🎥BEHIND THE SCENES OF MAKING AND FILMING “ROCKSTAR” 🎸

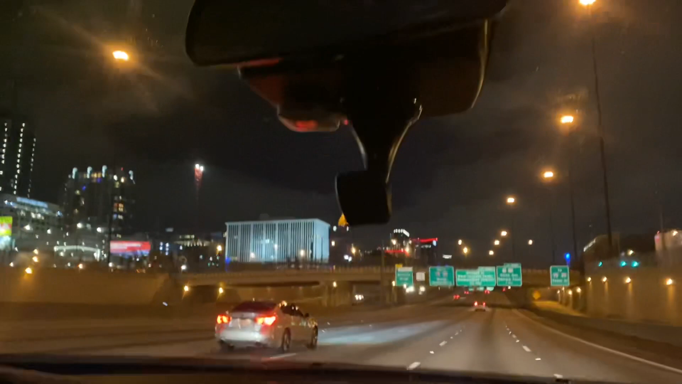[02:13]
Atlanta at night time, y'all Atlanta at night time Look at those tall buildings We passed them These buildings are very big in Atlanta